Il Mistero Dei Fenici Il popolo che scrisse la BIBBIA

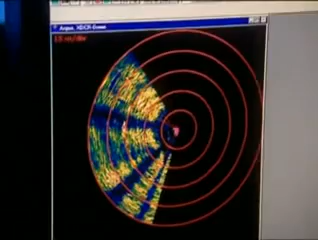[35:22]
Maledizione, non si vede niente. La ricerca dà soltanto falsi allarmi.